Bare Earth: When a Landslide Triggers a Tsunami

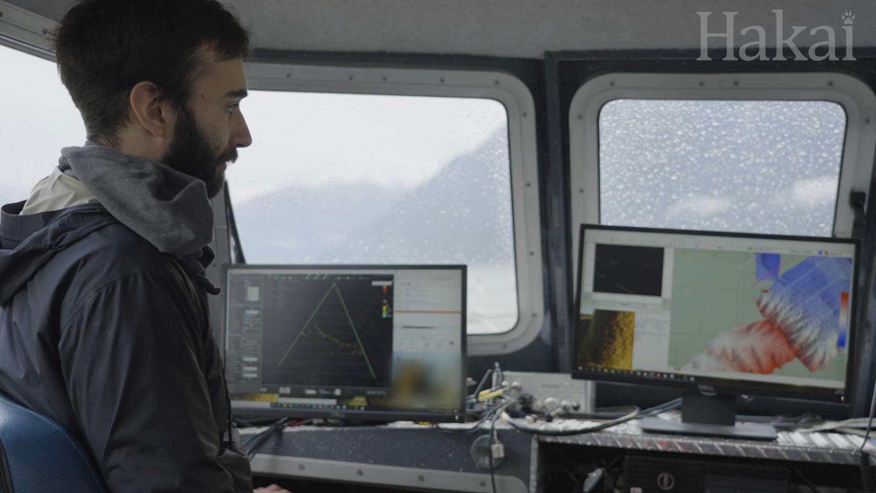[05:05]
Where LIDAR maps terrain with lasers using light energy,
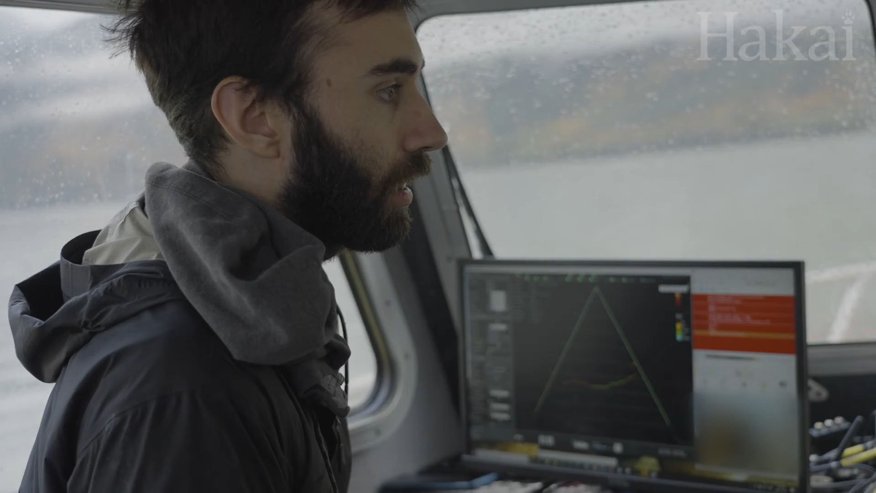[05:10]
this Hakkai research vessel and the federal research ships used by the team are
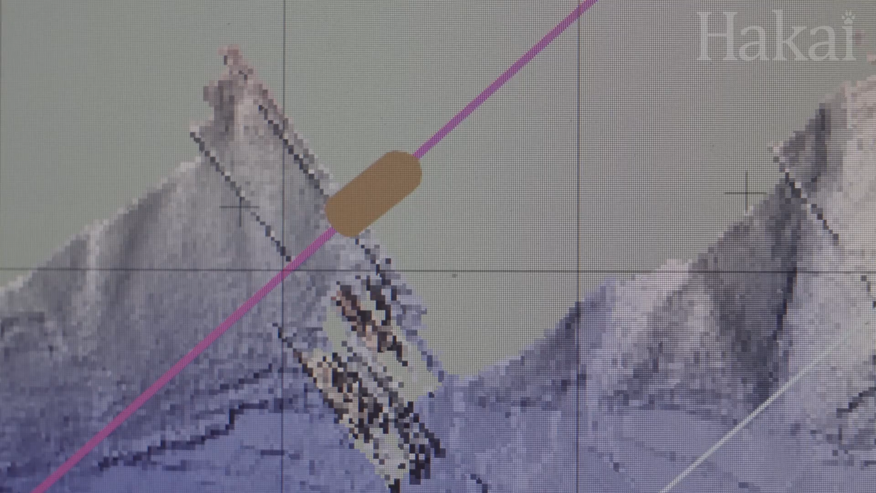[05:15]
equipped with a multi-beam echo sounder which uses sound energy to map the seabed.
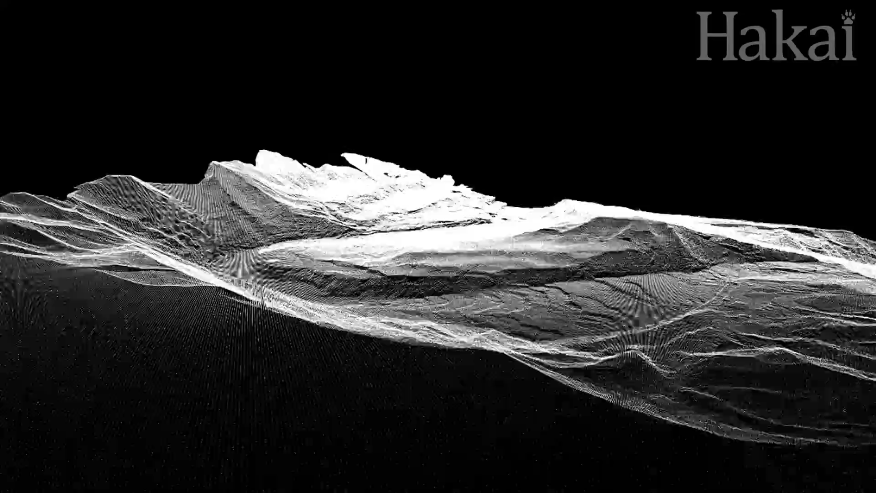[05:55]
we're able to generate these exceedingly dense point clouds which eventually turn into digital surface models.
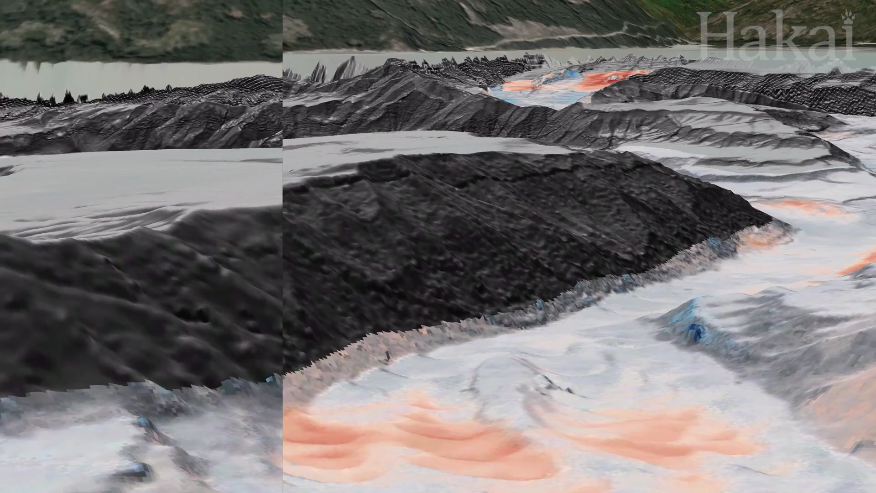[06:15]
researchers can see the erosion in red and all the sediment in blue that was dumped into the ocean.